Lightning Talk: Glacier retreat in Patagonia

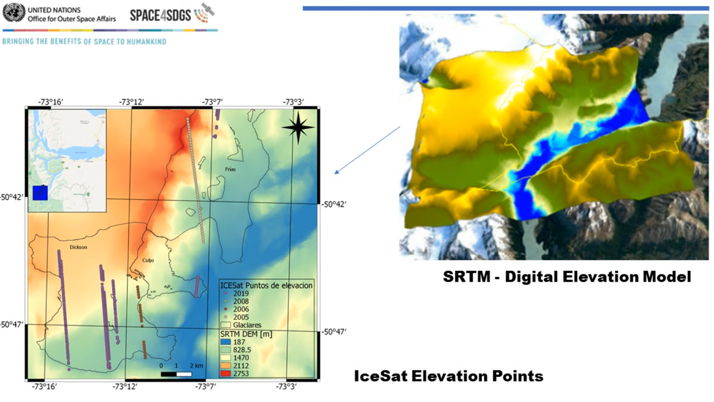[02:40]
Elevations from older DEMS often constructed from historical topographic information
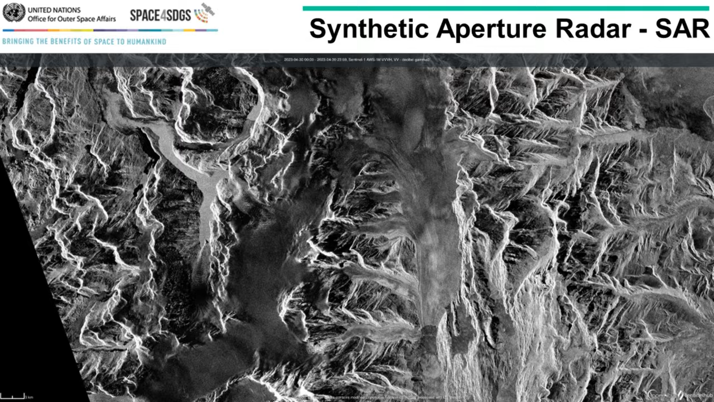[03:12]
For this, we use radar data from Sentinel-1 or SAOCOM satellites.
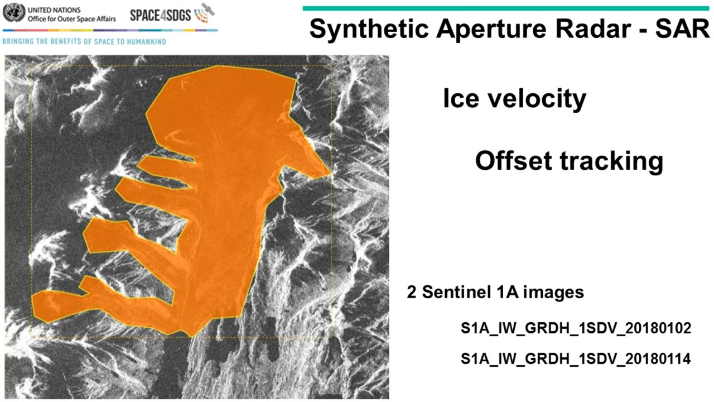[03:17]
We mask out the pixels that belong to the ablation area and
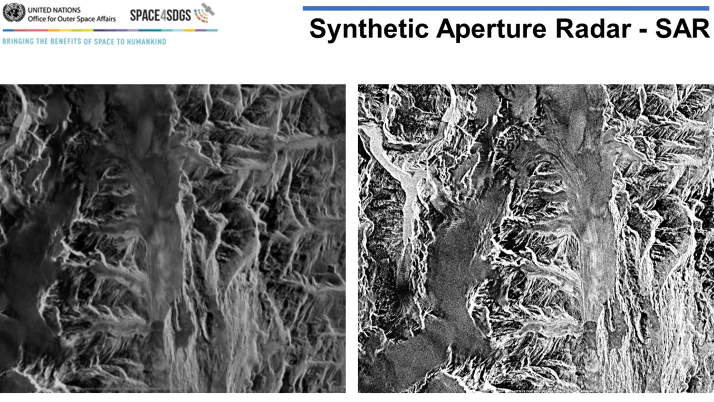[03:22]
we compare two images close enough in time in order to measure the displacement of certain traceable objects between them.
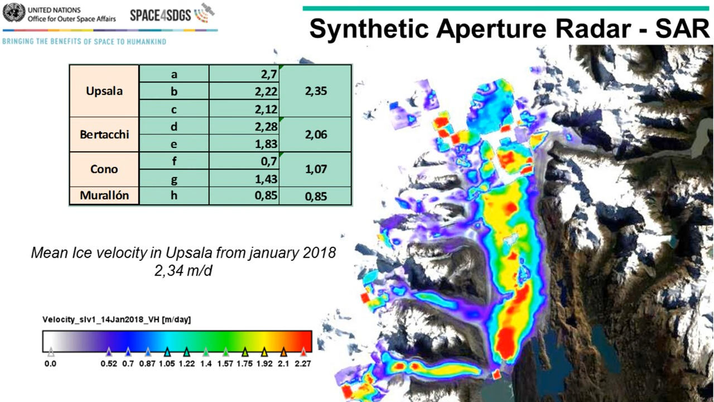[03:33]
This method is called offset tracking. It looks for matching patterns in both
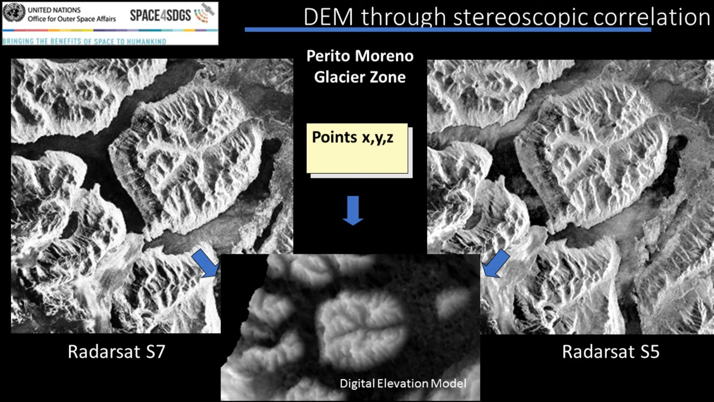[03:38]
images within a given area and performs a cross-correlation.
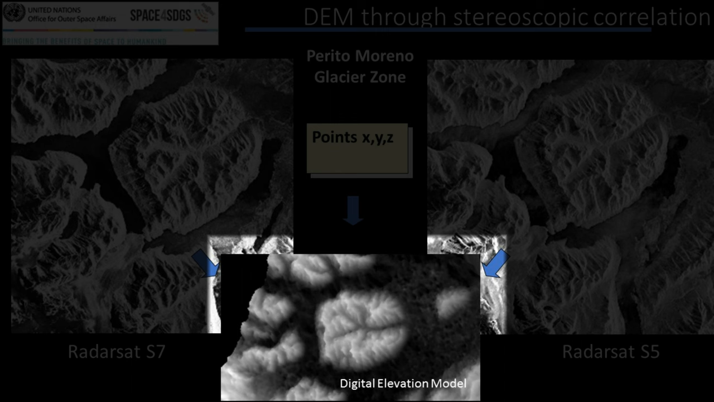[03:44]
With this information, we try to find the relation between flow, velocity and ice melting in time.
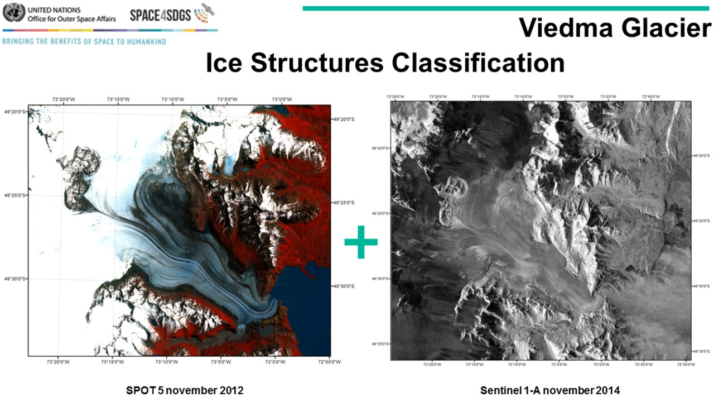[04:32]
We have also classified different kind of snow and ice structures within the glacier by means of optical and SAR sensors. Band ratios and indices are used since they help to map areas with clean ice,
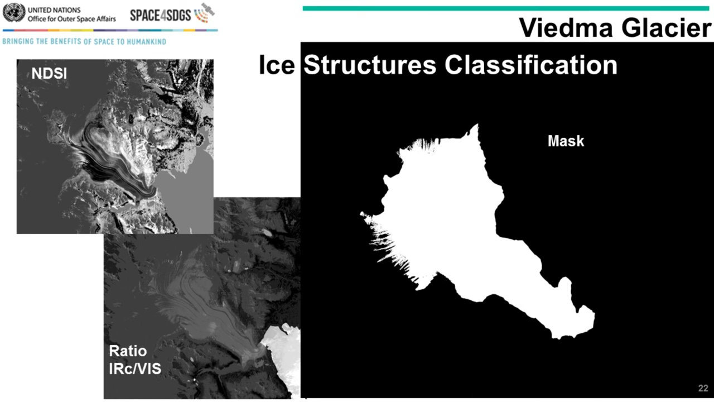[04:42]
snow, ice with rocky debris, water or moraines.
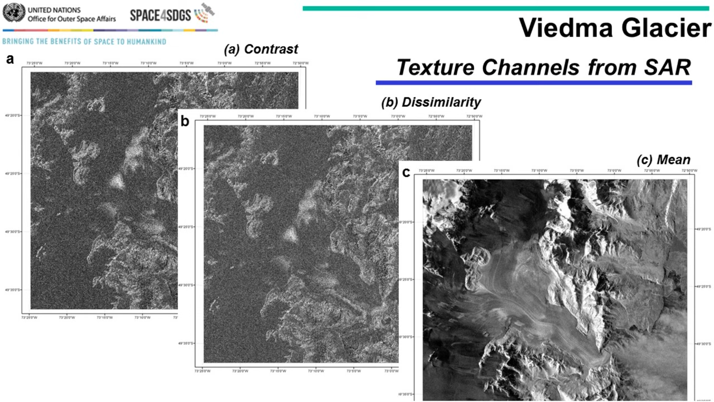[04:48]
Texture channels were generated based on SAR Sentinel-1 images, which were added to the database.